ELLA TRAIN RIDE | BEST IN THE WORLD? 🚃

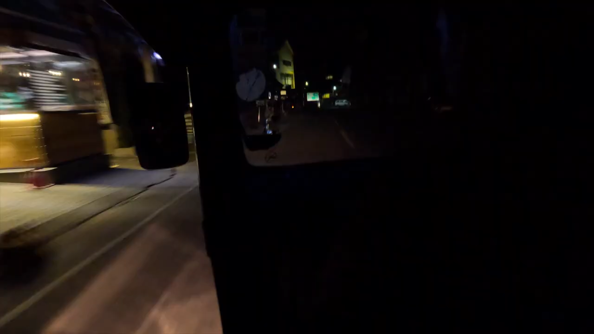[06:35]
surely it has to be worth waking up this early we jumped into our tuk-tuk and the driver took full advantage of
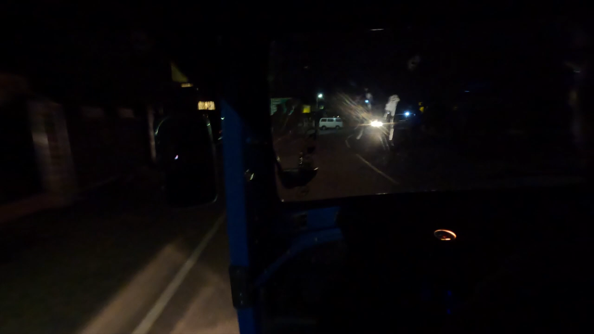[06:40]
the fact that it was 5am and dropped us off into ella town